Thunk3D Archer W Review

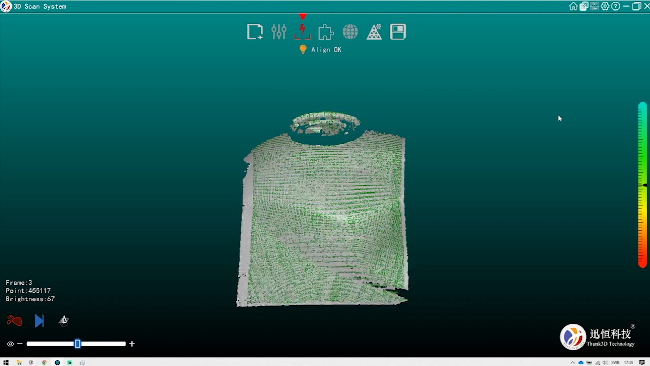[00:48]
In optimal scenarios you're getting around 3 million scanning points per second and with an end resolution of around 0.25 millimeters in the mesh.
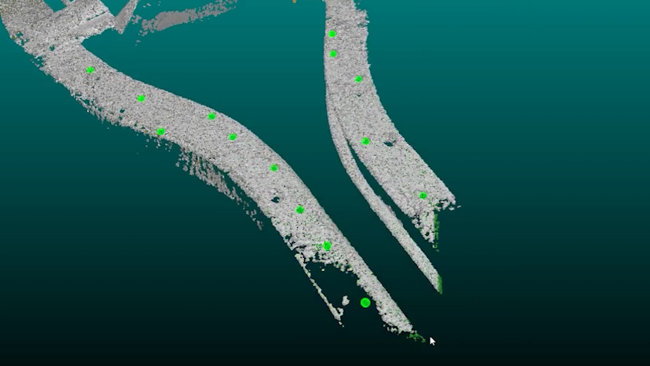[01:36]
Then in the software you add all those 3D points together and you get a 3D point cloud which you then mesh and you have a mesh file.
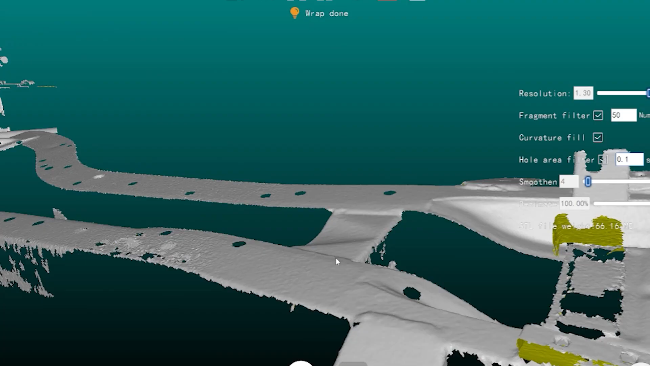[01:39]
The Archer W has both feature and marker scanning.
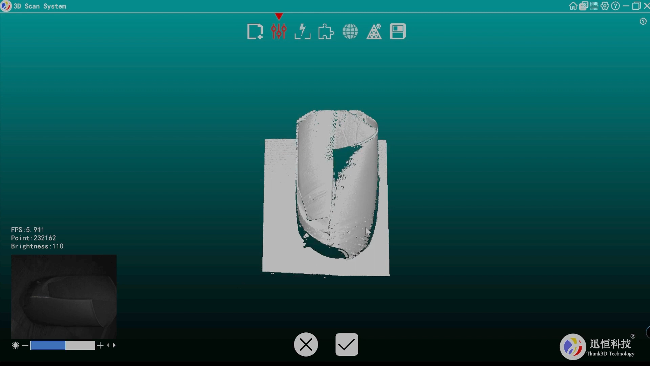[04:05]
Now it's very difficult to kind of understand how well this scan is
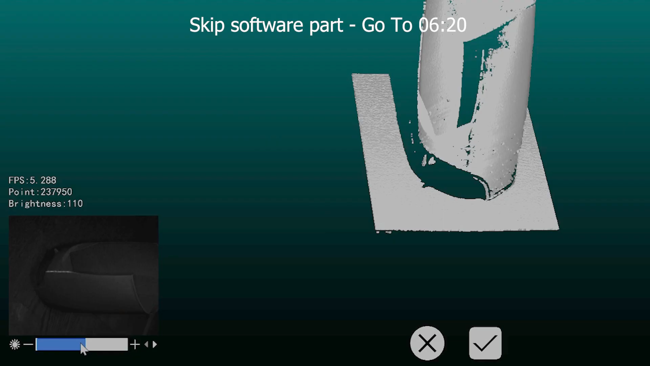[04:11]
so if you increase or lower the brightness you can start to see or see less details.
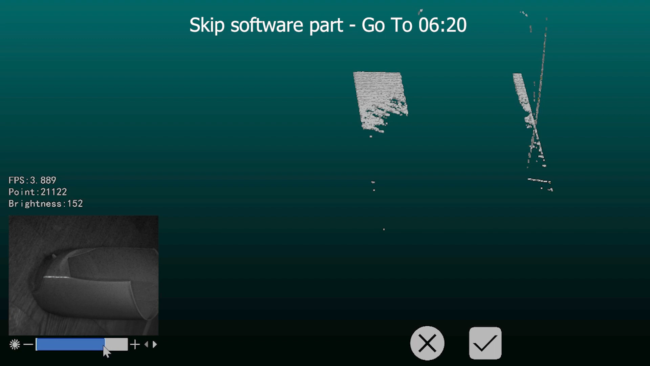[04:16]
So sometimes you have to kind of work this up and down to find a good spot for the object that you're scanning.
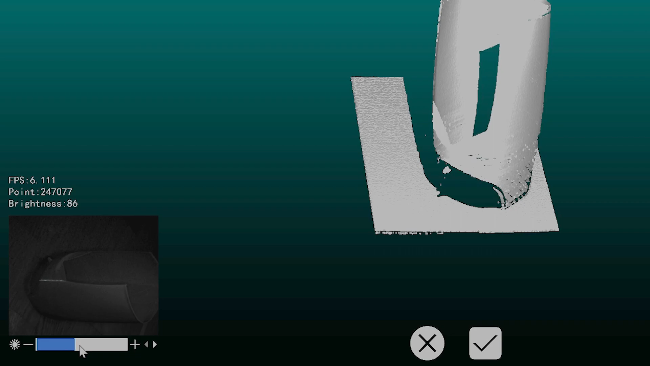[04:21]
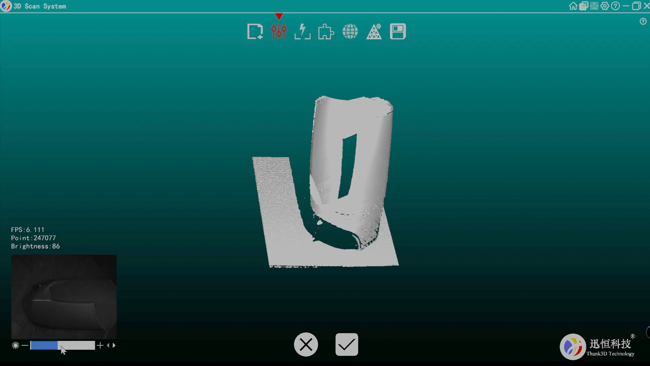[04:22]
If you're happy you stop the scanner and you click OK and then you scan.
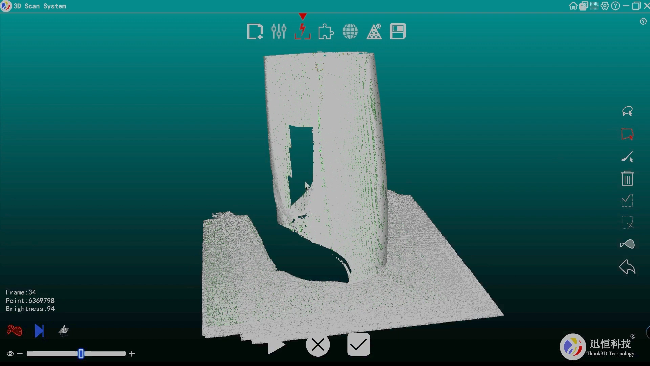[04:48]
Okay so to show you the process I'm going to scan a different object so let's get started.
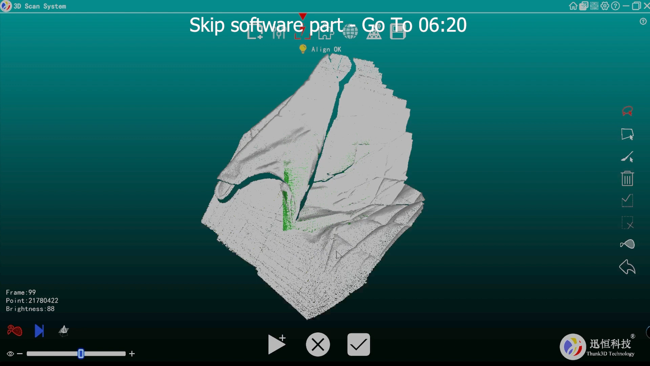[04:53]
So the next step is that we can remove unwanted data if we want so for example we can remove
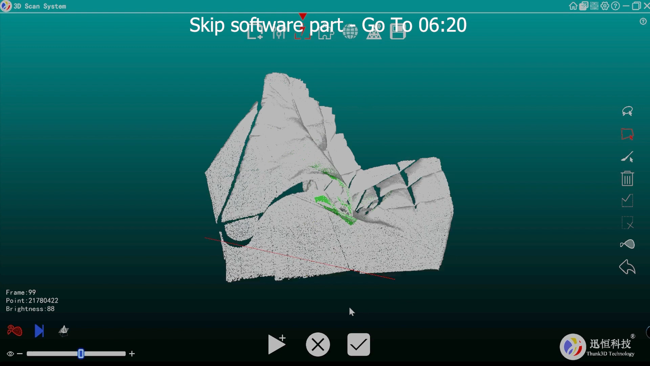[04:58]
this area just for fun and then if we're happy we continue to the next step. So in this step we have the meshing settings oh by the way you can see all the points here that's kind of cool.
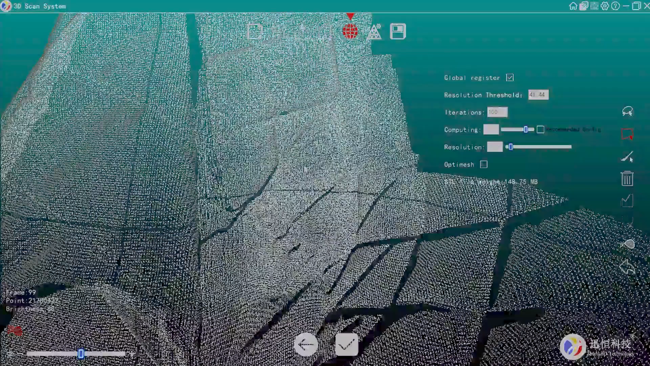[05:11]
So let's go for everything resolution let's go with 0.5 millimeters we don't need much more of the mesh.
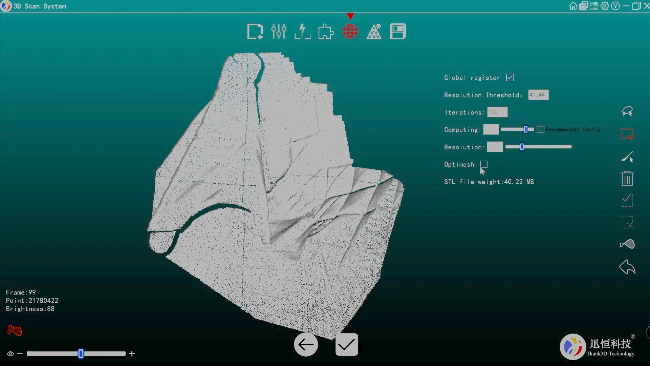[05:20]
Yeah we can do that now or later.
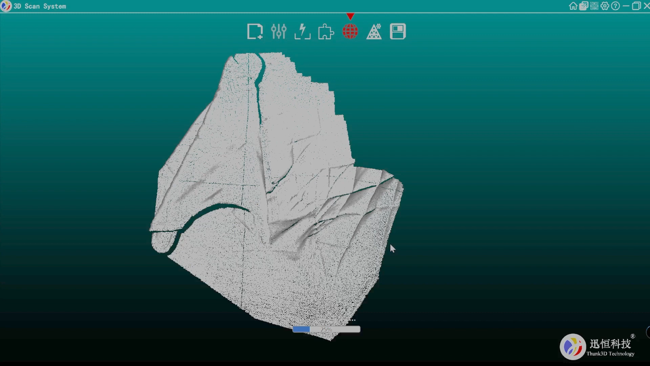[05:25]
It will then process and you can see us STL file and that is the mesh done.
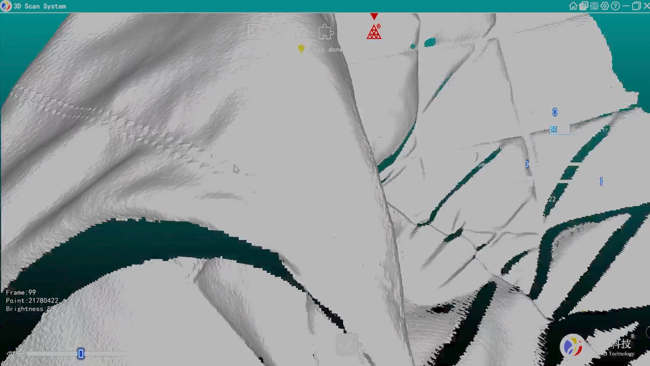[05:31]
It's a bit overexposed here on the screen recording but basically we get a lot of different details.
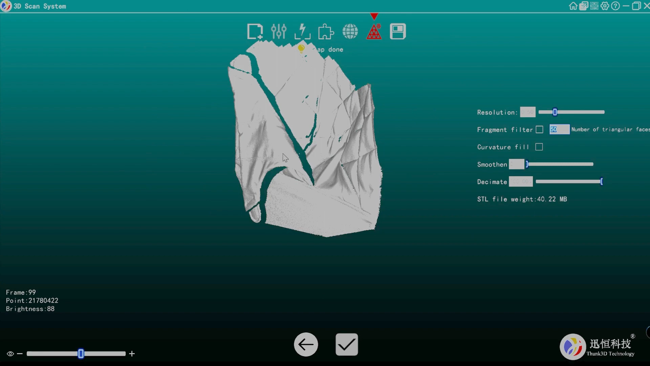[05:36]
Very nice.
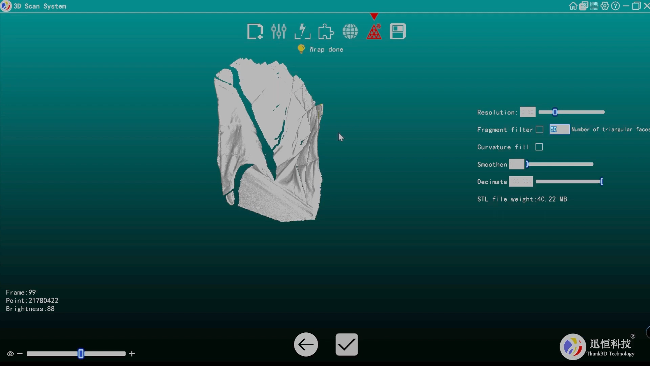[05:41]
And if we want to we can change the resolution we can do curvature fill so let's do that with around let's say 30 square centimeters and some smoothening
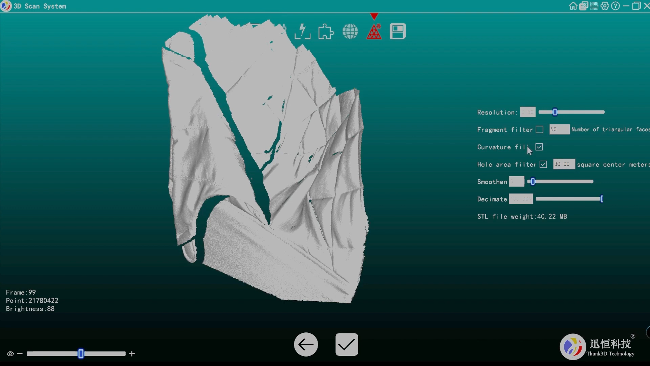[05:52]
and yeah we can do some decimation as well to optimize the mesh but we don't have to do that now. So let's reprocess. Ah there we go and now you can see it's smoother some holes are fixed some are not
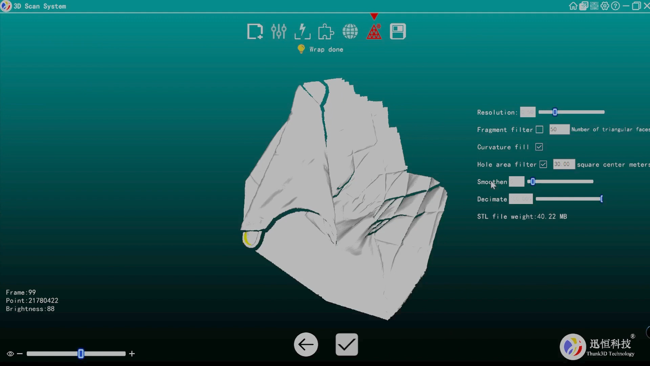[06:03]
but yeah it looks looks better. So if we're happy we can click this icon and we get our STL file and the refined version.